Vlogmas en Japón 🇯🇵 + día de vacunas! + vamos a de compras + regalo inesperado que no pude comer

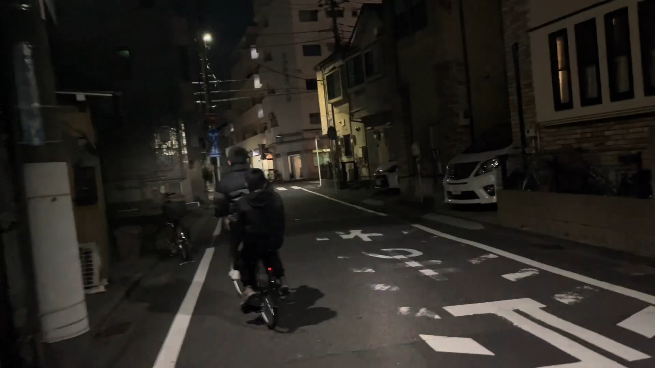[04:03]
salimos del hospital amigos pienso ya está de noche y son todavía por acá las 5